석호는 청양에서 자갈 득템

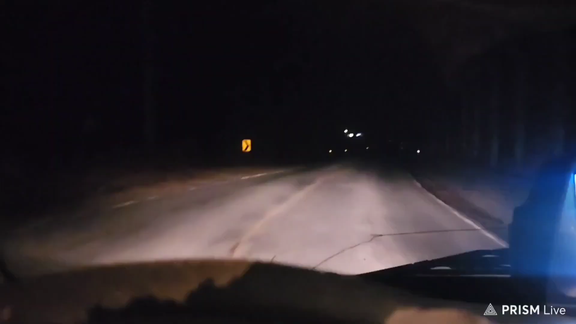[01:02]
거의 다 온 것 같습니다. 한 20분 정도 더 가면 부모님께서 맞아주실 것 같아요. 어두워서 아무것도 안 보이.